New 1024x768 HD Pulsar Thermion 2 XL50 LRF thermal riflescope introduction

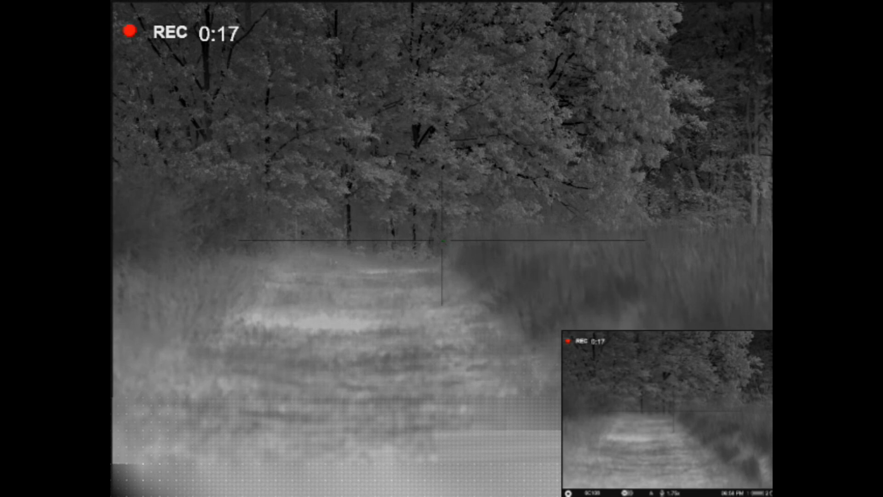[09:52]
Here, I don't know, I got a little bit of a video issue, I guess, when this transposed.
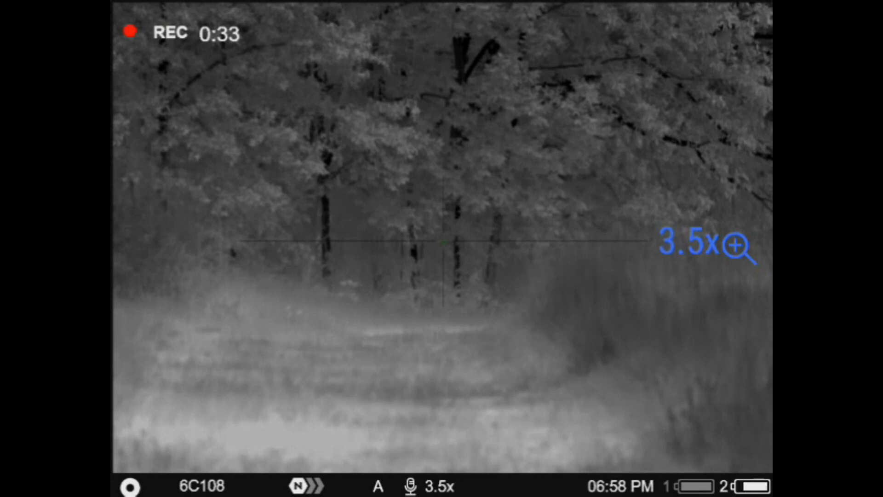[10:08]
but I had a couple of deer here coming up to this fence line. That first one blasted right through it, and I wasn't really expecting that, so I give him a little whistle here on this one to stop him, and then he kind of curiously trying to figure out what I'm doing over there. Again, like I said, I don't know what that kind of clustery video thing going on there is.
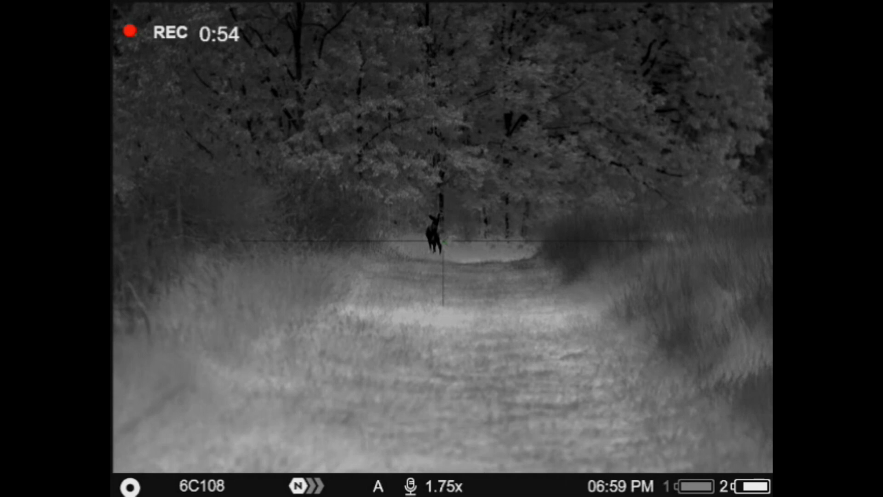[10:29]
That was my editor that added that in. The original video that came off the device did not have that issue. But, you know, can obviously see the horns on that deer there at that distance, really good resolution. I show a lot of this in the black-hot because black-hot, white-hot give you the most kind of resolutional performance, and black-hot obviously, I think, tends to show,
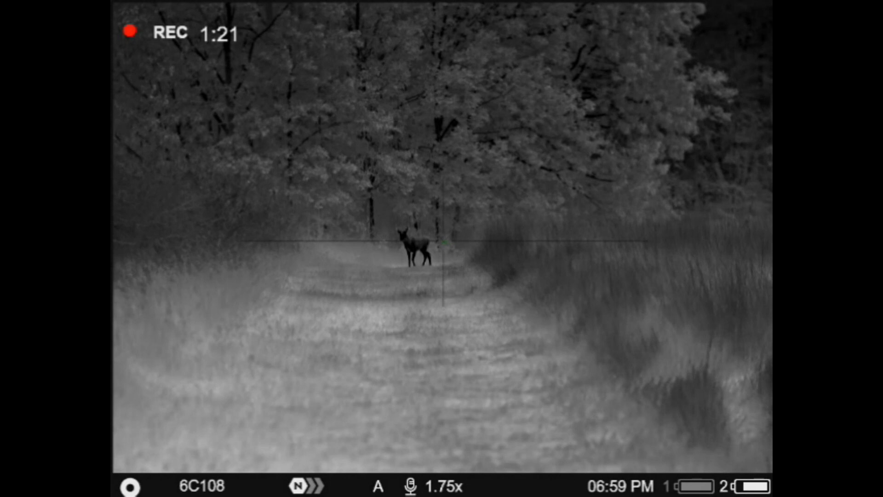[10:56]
especially like the fauna, the grass, and the background, and the target subject, a little bit more realistic.
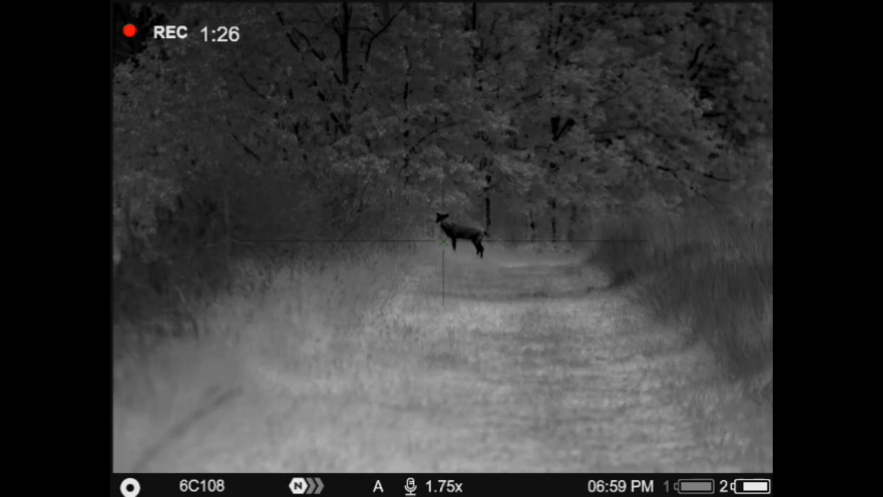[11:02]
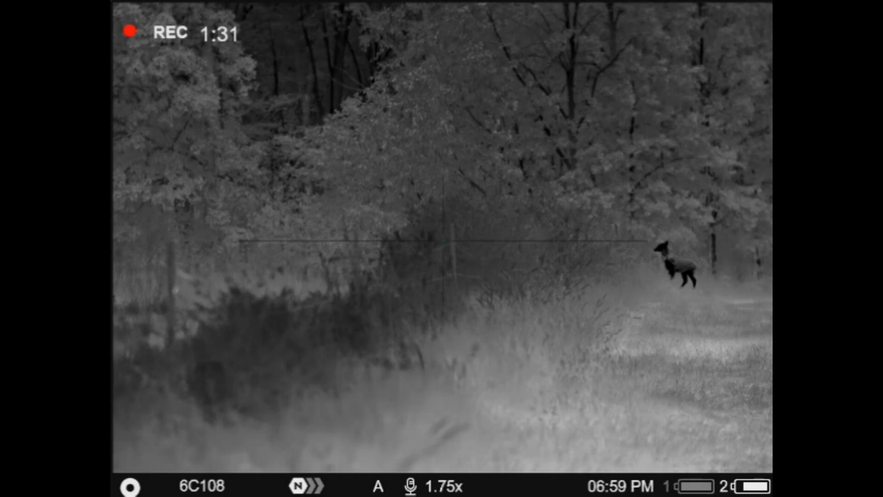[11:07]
Sometimes I prefer white-hot when I'm running, though, just to get rid of some of that bright white in the background.
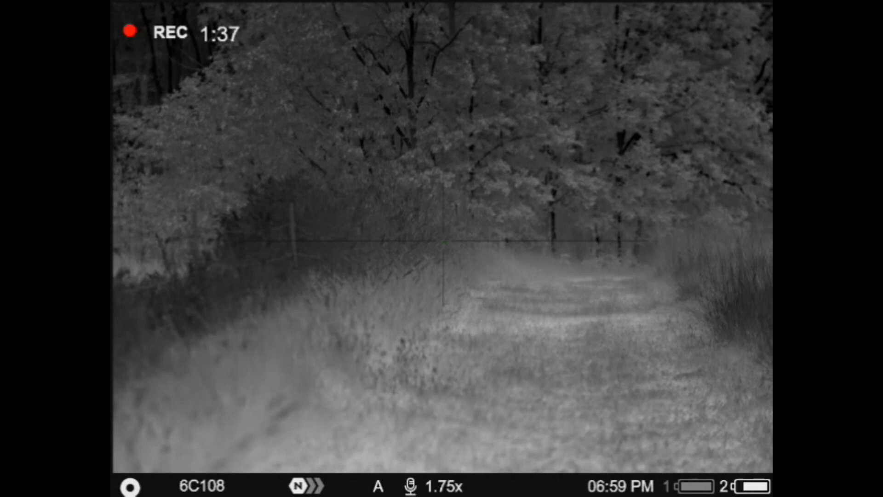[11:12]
Okay, here I'm going to be going over a few improvements
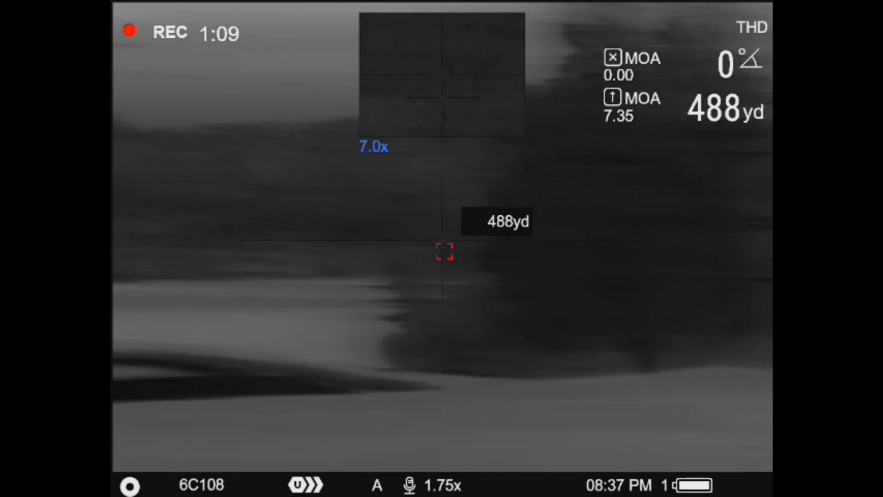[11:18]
that they've made to the ballistics app and the zeroing portion of the menu. So, one of the first things I want to show you here is now we have the ability in that ballistics app to have that range readout down there towards the central portion of the reticle. You can remove that using the menu. There's an option under the laser rangefinder settings to take that off. I'll be showing you that here in a minute.
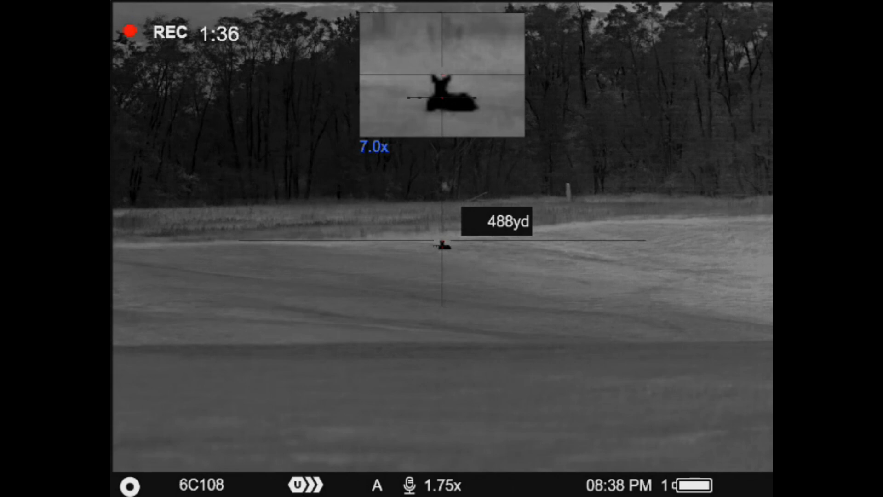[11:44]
We also have some additional what I'll call ballistic ticks,
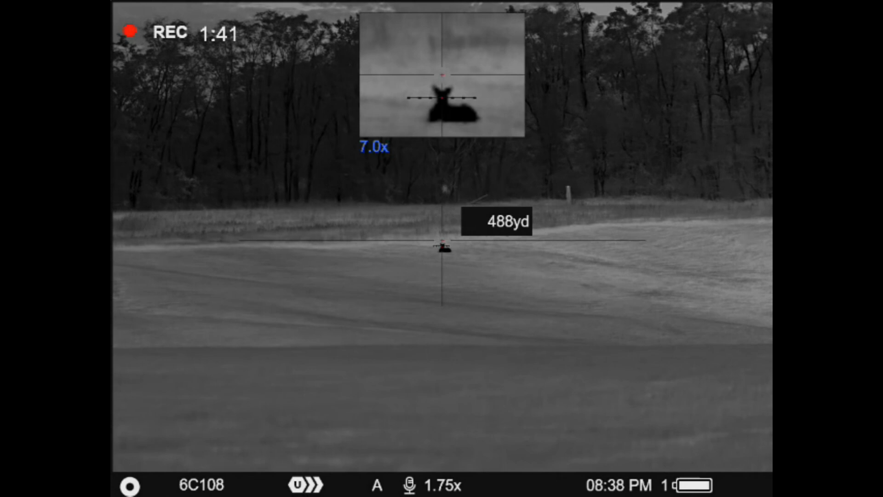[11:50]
you know, associated with the ballistic distances, and you have the ability to choose between an X,
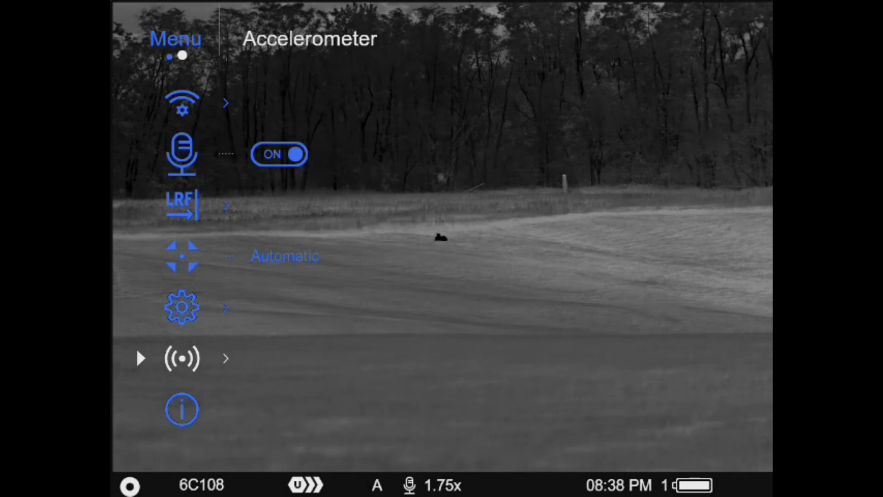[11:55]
a simple line, or a simple line with milled out.
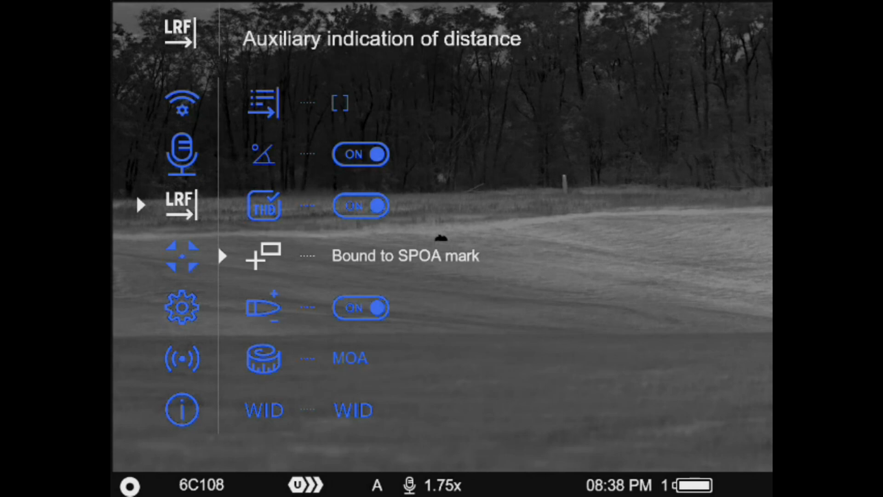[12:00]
So, here I am going into that LRF sub portion of the menu, showing you how to turn that auxiliary indication of distance off, or you can change the positioning of that. Also, from this menu under this WID, you have three choices. Currently, they don't show you what those choices are, but again, the first one is an X, the second one is a simple ballistic line,
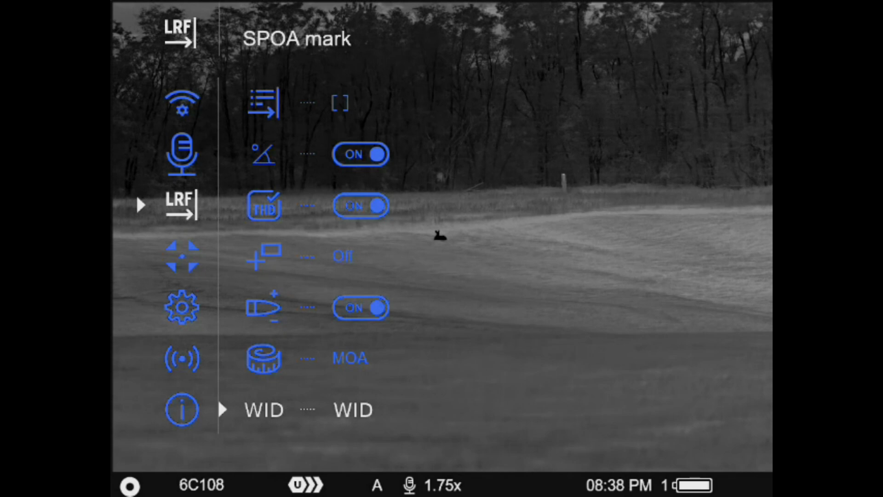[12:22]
and the third one is a ballistic line with three mil dots left and right.
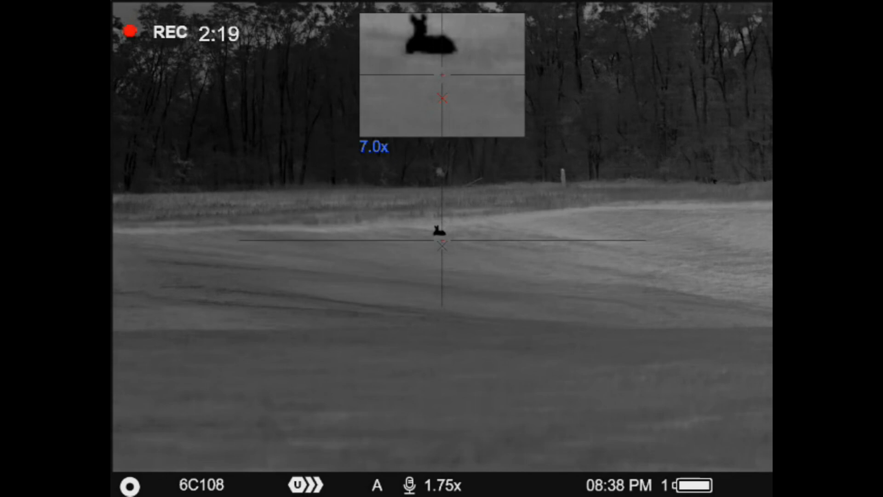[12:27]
So, you can see there where I switched it from that ballistic line with the three mil dots left and right to an X,
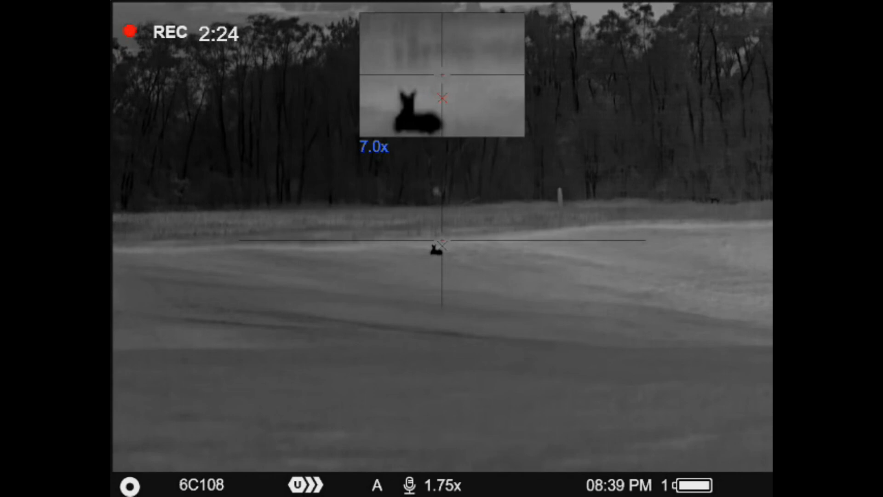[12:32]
and now I believe I'm going to go in and show you that in the reticle sub menu,
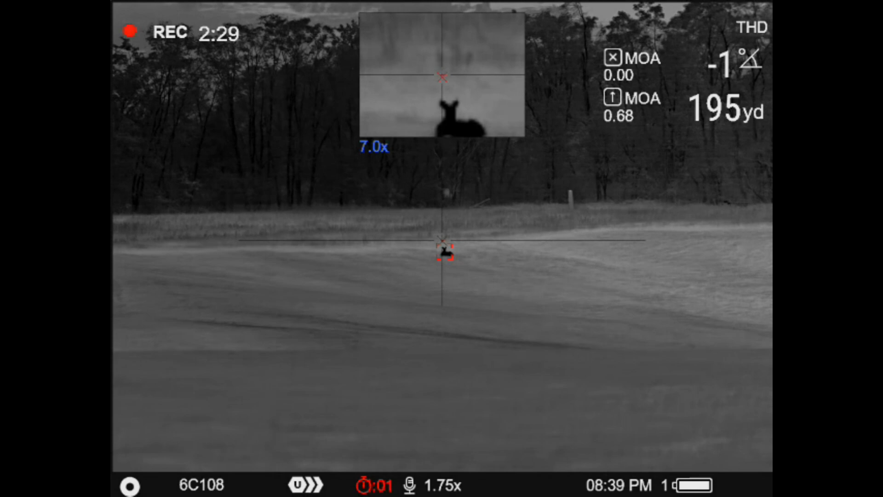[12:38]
you can also change the intensity. Previously, that little X was pretty bold. They've lightened up on the line thickness, and they've also gave you intuitive control. So, as you increase and decrease the intensity of the reticle, the intensity of the X is able to be adjusted alongside of that. So, here in a minute, I'll be entering that menu and showing you that, and how you would accomplish that.